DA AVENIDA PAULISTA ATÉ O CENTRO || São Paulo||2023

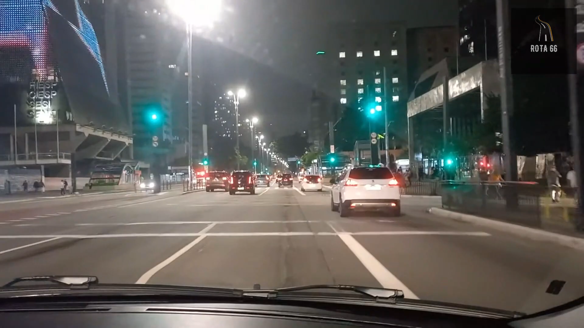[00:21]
lá no centro de São Paulo, na Avenida Rio Branco. E aí eu vou aproveitar aqui.
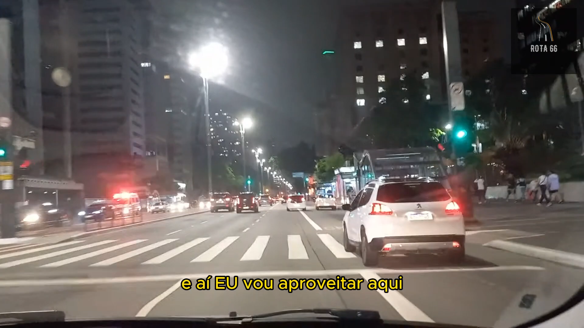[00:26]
Opa, eu vou aproveitar aqui
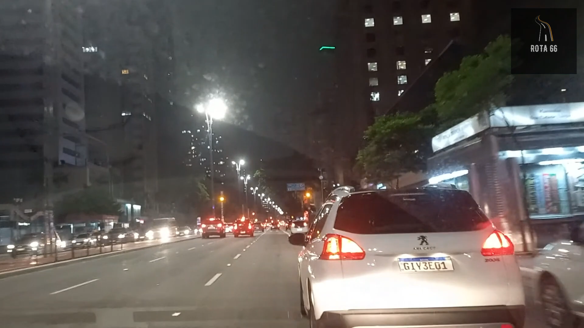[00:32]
para filmar esse trajeto aqui para vocês, passando aqui, pegando um pedaço da Avenida Paulista.
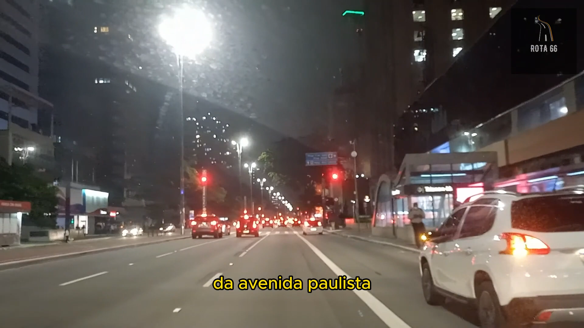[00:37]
Eu vou ter que entrar ali à direita, vamos entrar ali à direita e pegar o caminho até o centro de São Paulo.
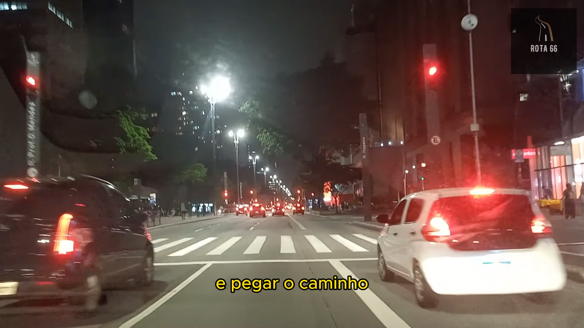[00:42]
Daqui para lá não é muito distante, pertinho, dá uns 10 minutos, mais ou menos.
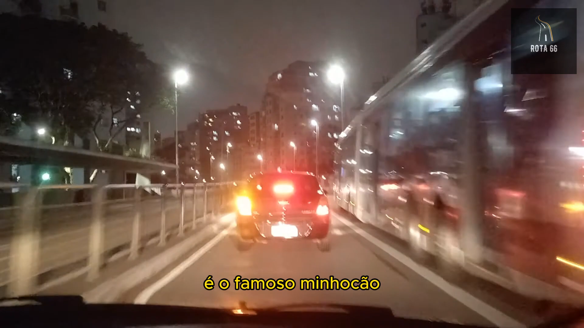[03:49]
aquele viaduto que passa aqui entre os prédios.
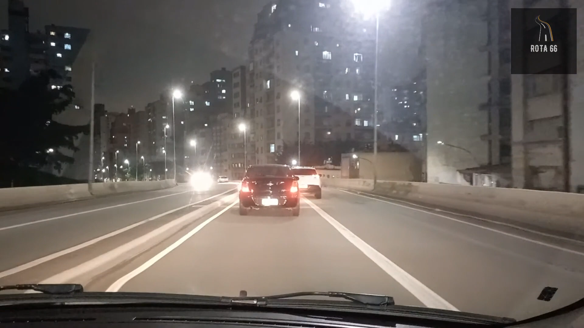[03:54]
Estou achando que é ele, porque ele está muito alto. E você vê que aqui dos lados tem os prédios, ó. É isso aí. É muito interessante. Eu fico pensando como é que esse pessoal aqui se acostuma, né, com a questão do barulho dos carros passando.
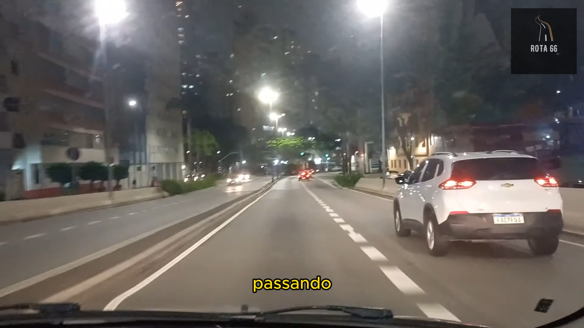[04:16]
Esse horário,
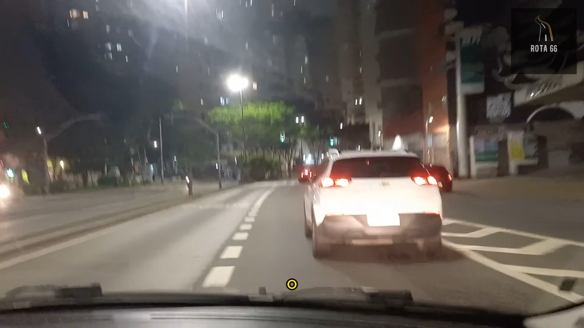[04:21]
o trânsito já está bem mais tranquilo, então
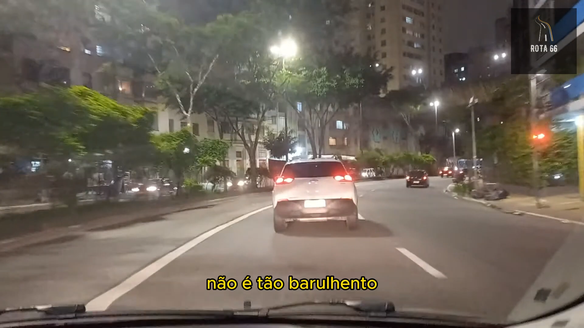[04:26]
não é tão barulhento, mas acho que durante o dia o bicho pega aqui, ó.
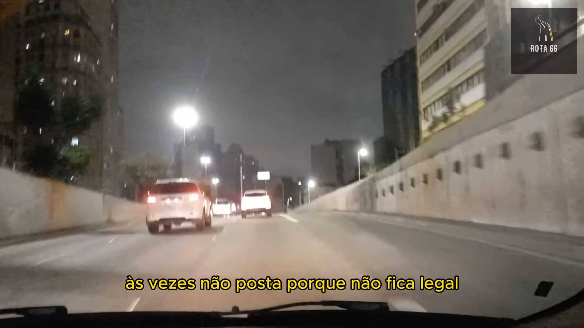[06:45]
Esse viadutozinho que a gente passou é aquele de Santa Ifigênia. Eu já gravei aqui em cima. A gente passou aqui embaixo pelo Vale do Anhangabaú. E agora estamos... É basicamente aqui já é o centro de São Paulo.
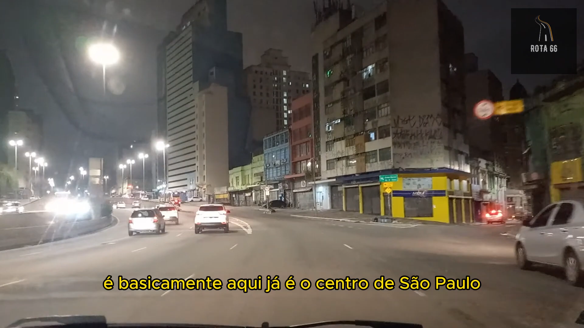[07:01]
Aí vamos fazer sua volta ali em cima.
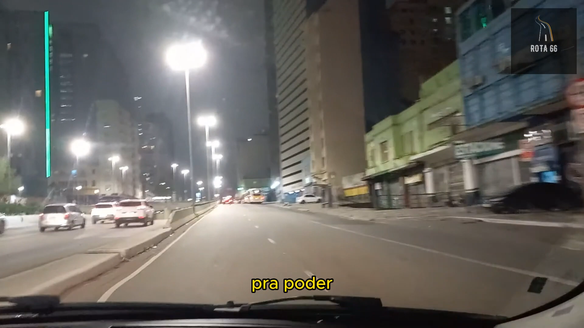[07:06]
Para poder chegar lá na região do...
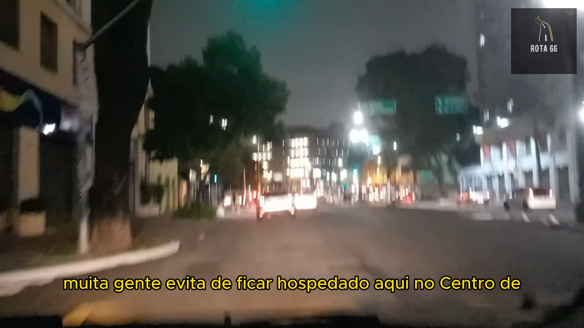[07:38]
Muita gente evita de ficar hospedado aqui no centro de São Paulo porque acha bem perigoso.
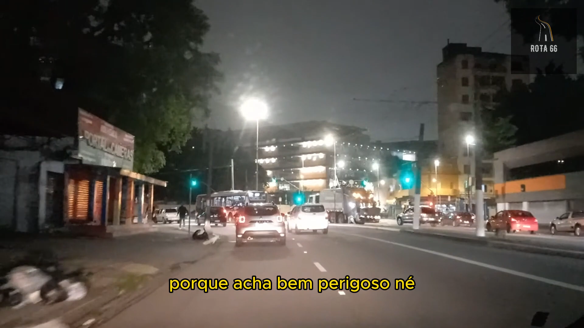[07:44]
E de fato você vê assim, bastante noiado. Tem uma região aqui que tem muito noiado,
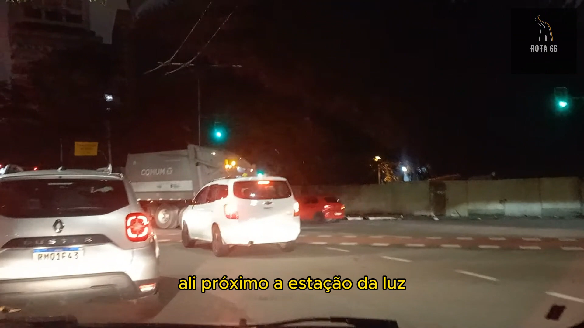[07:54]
especialmente ali próximo à Estação da Luz, onde fica a famosa Cracolândia.
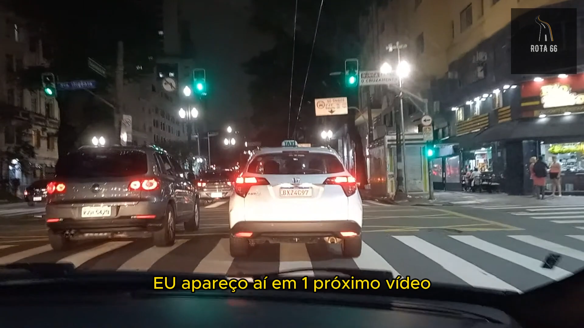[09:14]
Beleza? Essa aqui é a Avenida Ipiranga. Lá na outra esquina é a São João. Essa esquina daqui, agora que eu vou entrar, à direita, é a Rio Branco. Valeu, galera. Um abraço e até a próxima.